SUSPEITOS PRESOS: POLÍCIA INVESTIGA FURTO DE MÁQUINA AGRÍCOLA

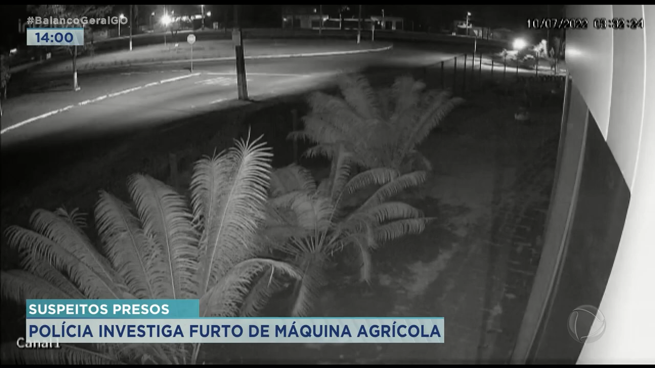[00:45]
Foi aí que o criminoso e um comparsa roubaram a retroescavadeira.